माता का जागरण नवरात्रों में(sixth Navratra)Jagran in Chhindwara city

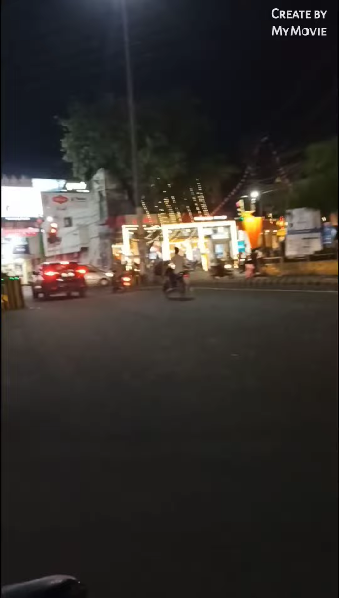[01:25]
सजा हुआते सब कुछ बहुत अच्छे से नवरात्री की पूशी में सब सजा है डिली
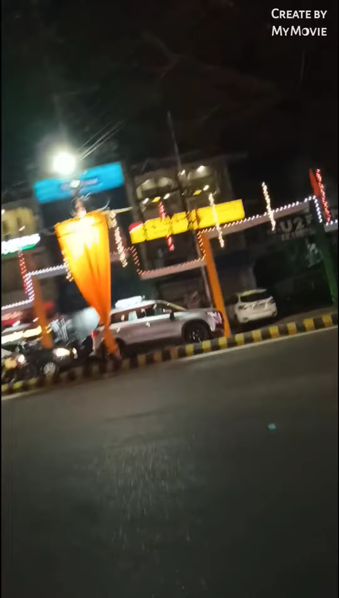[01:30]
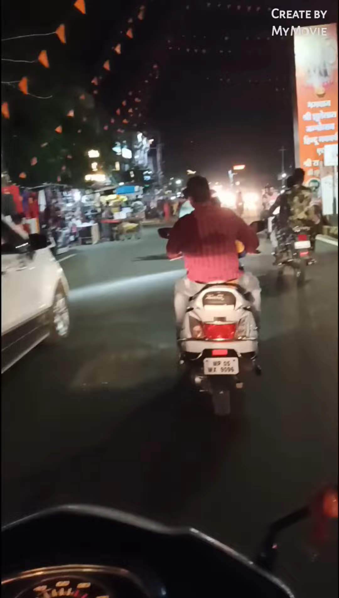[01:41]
यह आगे आगे चल रहे हैं नीलम और जजट यह है सिवा का शष्टी मातमंदिर